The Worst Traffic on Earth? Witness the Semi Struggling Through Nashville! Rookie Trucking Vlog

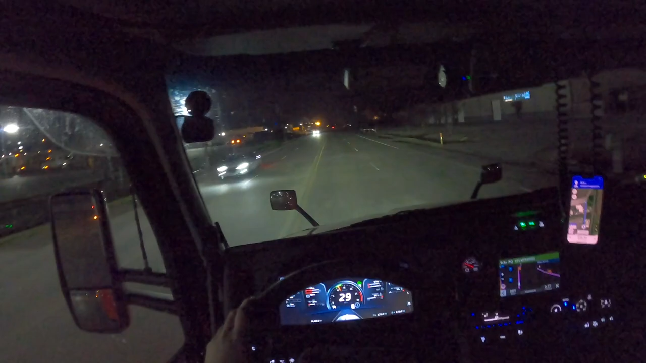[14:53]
585 miles later we are finally here in west memphis arkansas one of cfi's terminals okay garmin okay garmin okay garmin cancel navigation i haven't been here for a while probably like three months hardly ever get to go through uh memphis i don't know what the speed limit on this road is neither do the gps this is our turn in here though
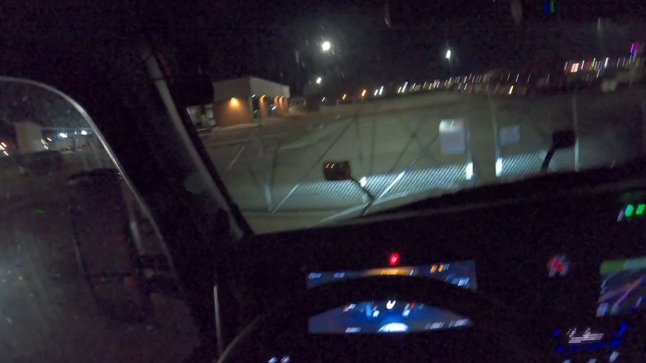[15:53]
yeah see i think there's like audio i know when you set the brakes they hear it i always do that i drop one too because i'll pull up no one ever hears me i set the brakes the gate opens so if you drive for cfi and you want these gates to hurry up just set the brakes oh there's a blue cfi is that my old kenworth yeah it'd be so weird if it is my old kenworth did not have cfi on the top it'd be super crazy if they put it on the top
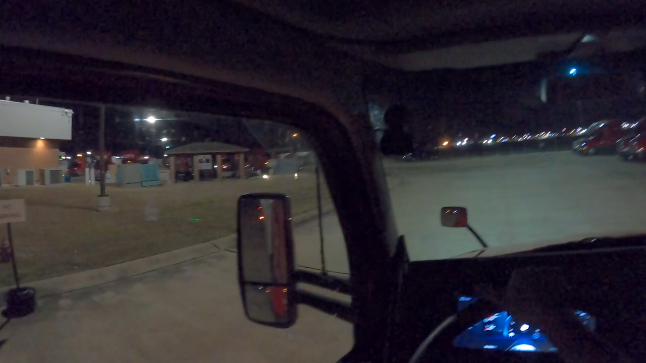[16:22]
i i doubt it is because there was like a lot of miles and then we're getting ready to trade it off so yeah that's not my old kenworth that'd have been crazy if it was though it's like we're gonna have a straight no maybe not i was gonna say i think we're gonna have a straight back here but it doesn't look like it we might though oh yeah we're gonna have one